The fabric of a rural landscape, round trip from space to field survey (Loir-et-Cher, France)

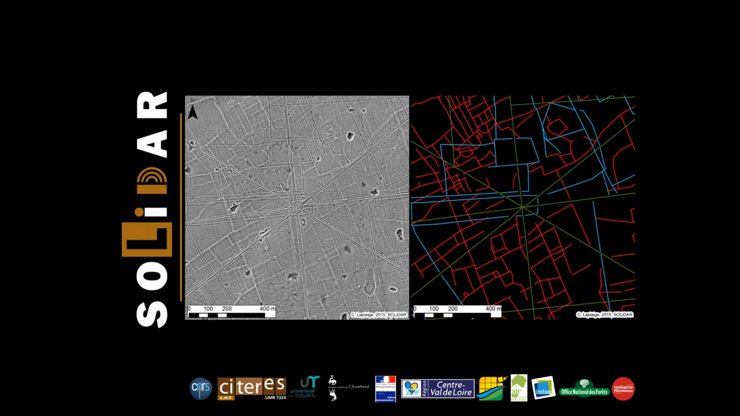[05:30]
The two more recent systems, the blue and the green, are dedicated to hunting and forestry activities. And the most ancient, the red one, correspond to an open landscape dedicated probably to agropastoral activities. If in the forest there is a clear overlapping between the different frame systems, providing a relative chronology of land use, what happens in the open space? Here, on a particular sector near Ruisseau-sur-Cosson, we can see that the embankment system is found inside and also outside the forest.
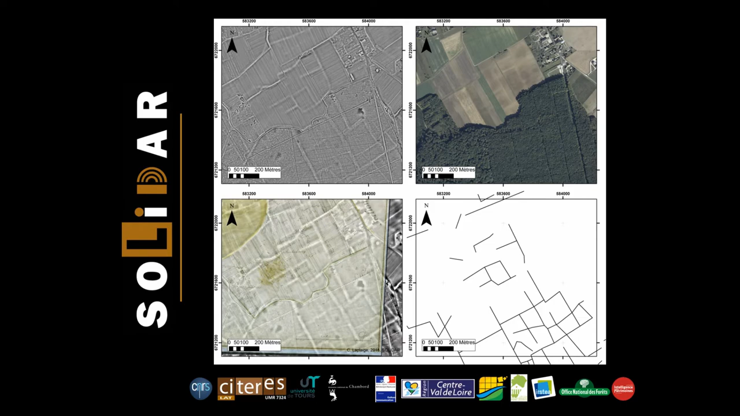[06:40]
This example allows the hypothesis of the continuity of the system until the 19th century in open areas, while it was fossilized by the establishment of the forest. In addition to the traditional dating of the building linked to the parcel frame from the collection of ceramic shards,